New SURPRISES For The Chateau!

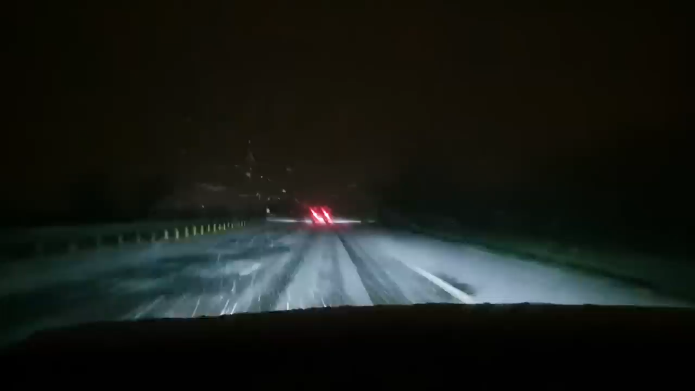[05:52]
We're nearly at Cannes. We've got about 20 minutes to go. And the snow started again and started settling on the road. So it's going to be a bit of a slow journey. Settling quick though, isn't it? I mean, literally a couple of minutes ago there was hardly anything. That's thick now. And now suddenly it's come down, but there's still drivers driving quick. Obviously four-wheel drive. Electric car we drive, they are useless in the snow, so. Let's hope we make the ferry on time.